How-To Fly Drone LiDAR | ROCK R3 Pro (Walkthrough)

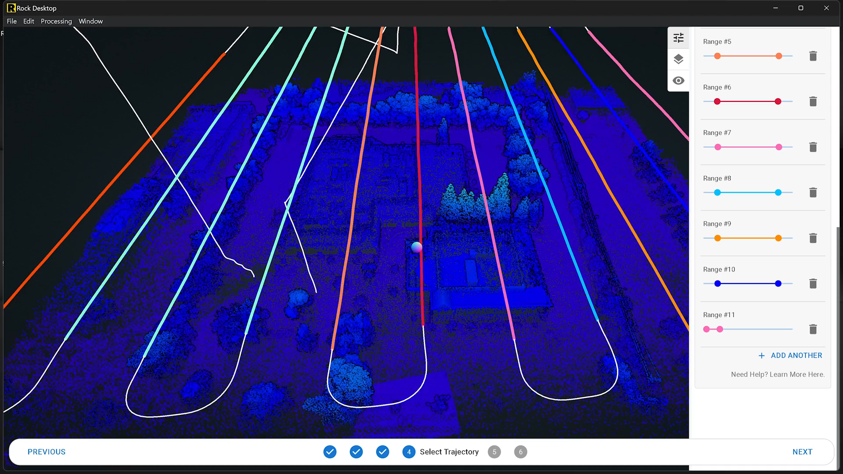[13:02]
It automatically detects and cuts your flight lines. So didn't have to do anything here, but you can see here on the right hand side, I have all these sliders. I can go ahead and just click and drag them. And in real time, you can see the data that's going to be selected and populated when I click next.
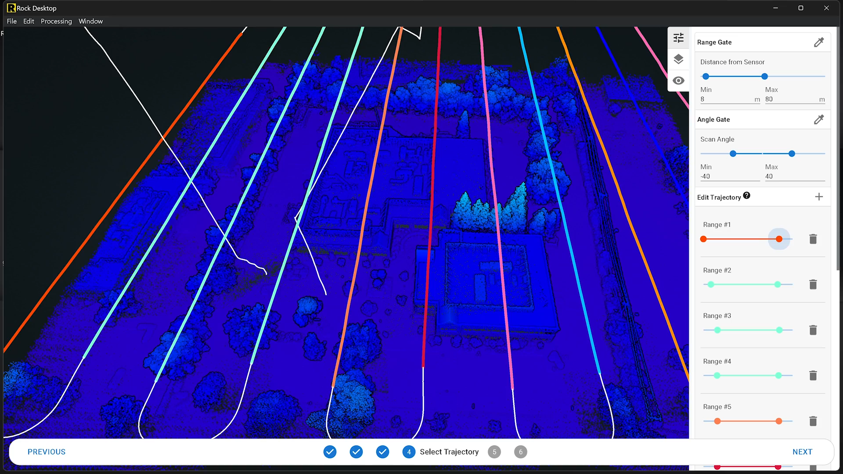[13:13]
So really easy, really intuitive. Then I have the angle gate.
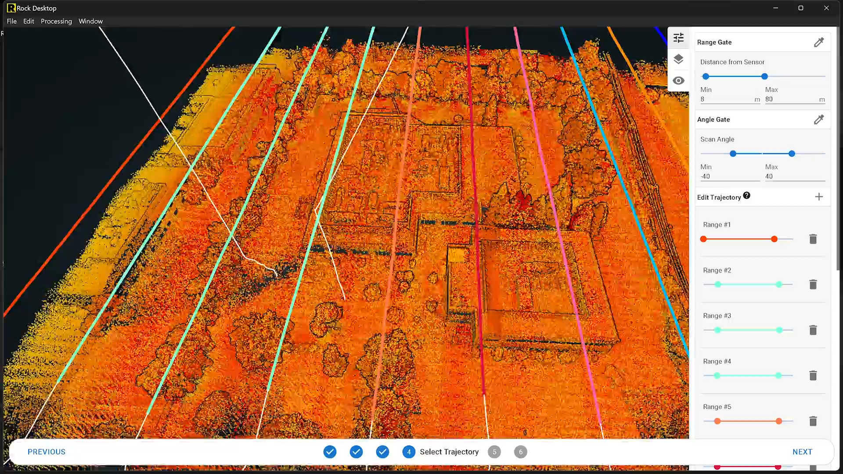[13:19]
So let me show you this. So you can actually choose the field of view of your data. So you can in real time, I'm going to go ahead and click it and I can drag it and see in real time, that's the overlap and field of view of the data that's going to be produced. So for instance, sometimes you fly something really high like a tower and maybe the field of view didn't quite capture it. You can always go back and post and open that field of view up to make sure you got that whole tower, that whole structure.
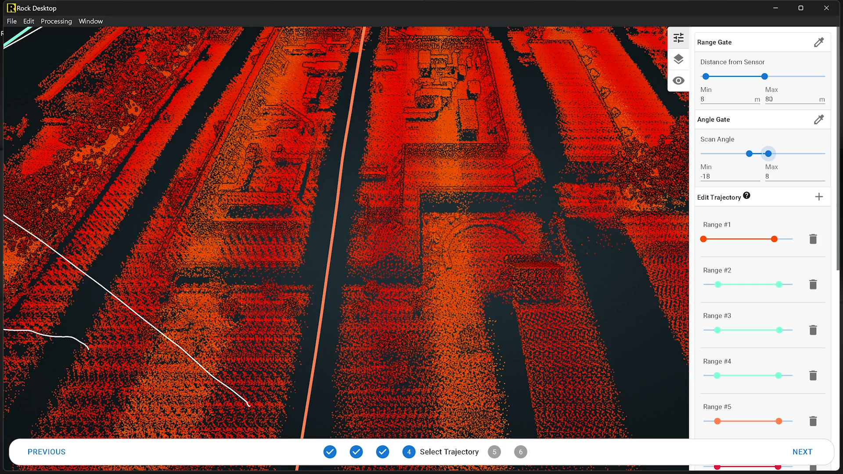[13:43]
So super useful. I'm going to go ahead and set it just so I have a little bit overlap.
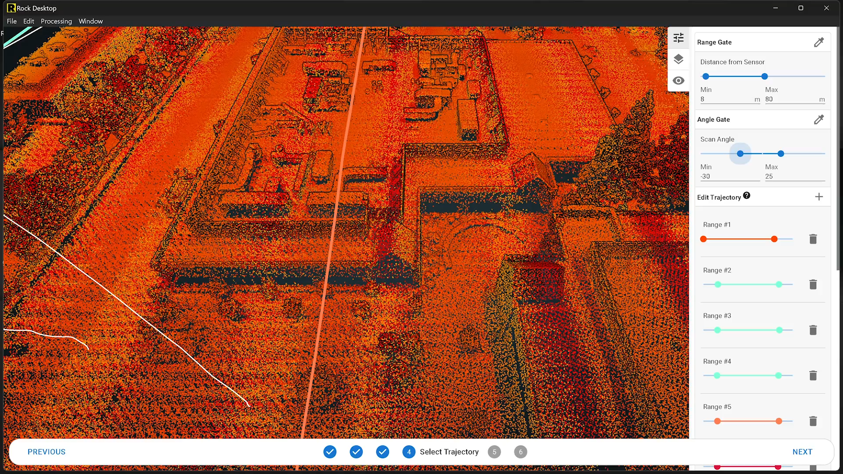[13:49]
I can kind of see it visually here and that's sufficient for me.
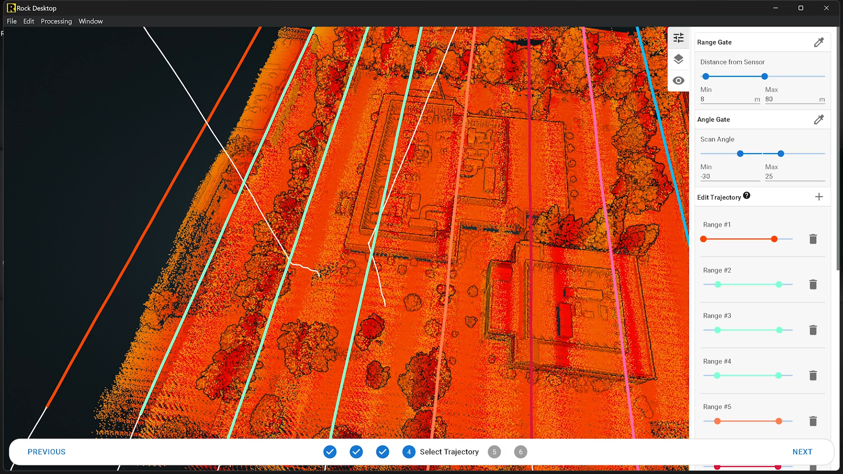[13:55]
And then I'm going to go to the next thing, which is called range gate right above that. And so here, the range gate is actually the distance from the scanner to the point.
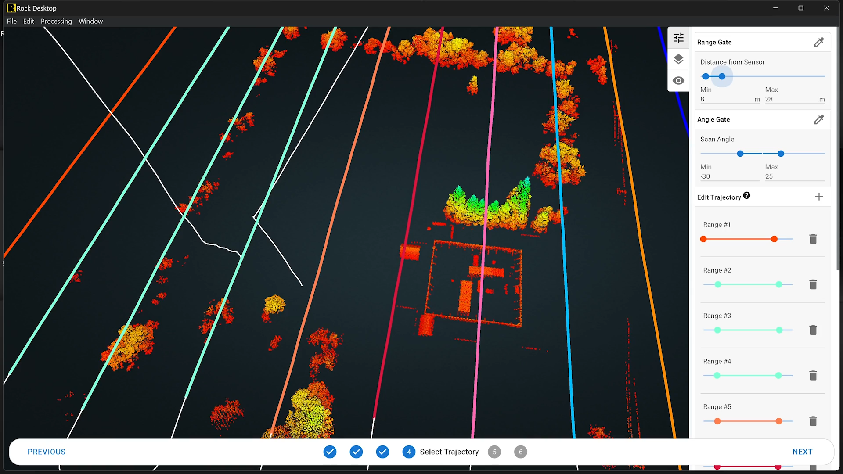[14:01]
So why would you want to filter that by this? Well, maybe you have points that are really close, like a bird flew underneath you, easy to get rid of them. Also, if you did have to open that field of view up really wide,
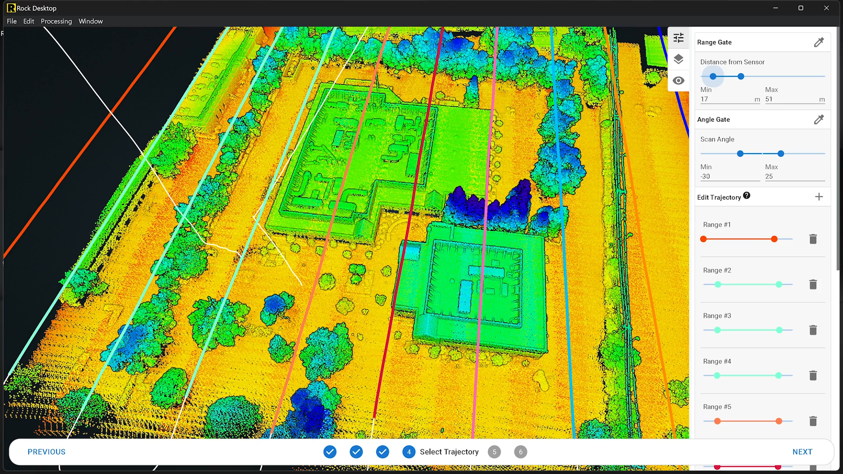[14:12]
well, then you can actually range gate with a wide field of view. So you don't actually get points that go shoot off way off into infinity and get really low accurate data.
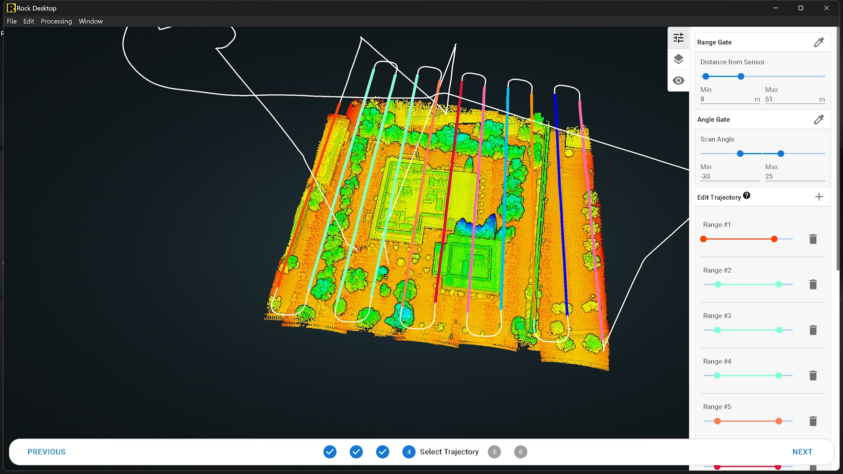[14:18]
So once you've selected your angle, your range gate, and the flight lines you'd like, just go and click next.
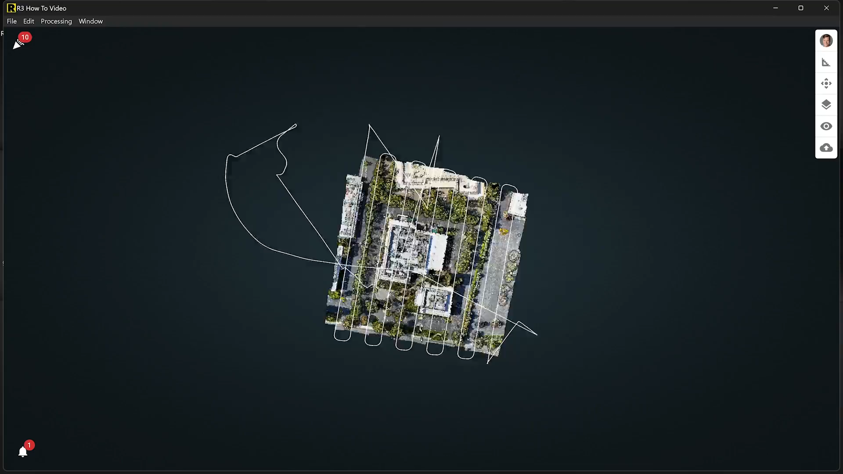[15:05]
So here it is. That is the final colorized point cloud. And you can see the trajectory.
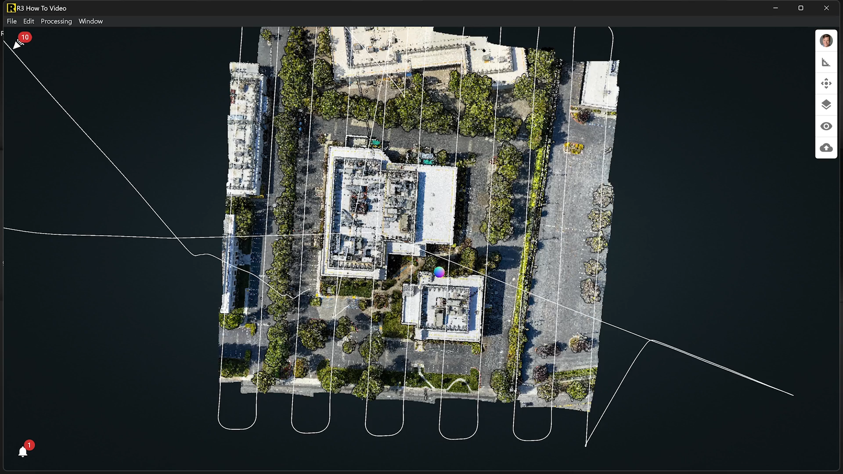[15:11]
We can see the point cloud. From here, we can go ahead and upload it to the Rock Cloud. Simple to do. Click that button on the right and give it a name. Give it a little description. Now, when you do it, upload through Rock Desktop to Rock Cloud. It is 10 times faster. So even if you didn't use Rock Desktop to process your data, you should use it anyways to go ahead and drop a file in there and then upload.
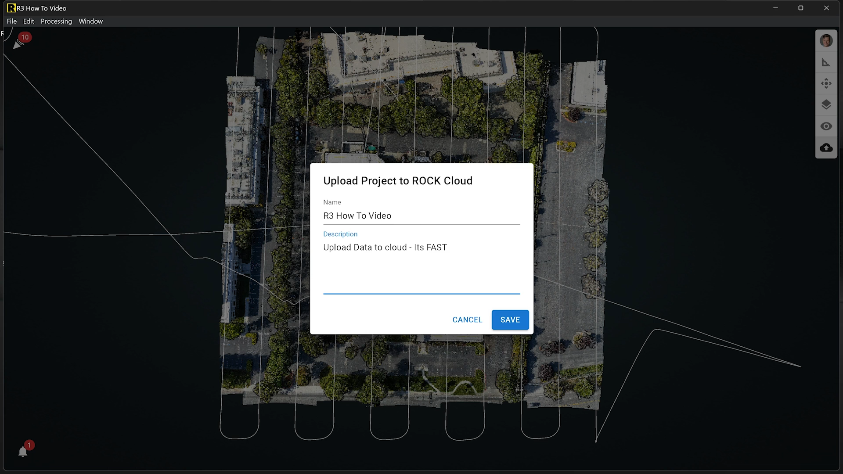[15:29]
Because you'll see here, it only takes about three minutes to upload that entire file.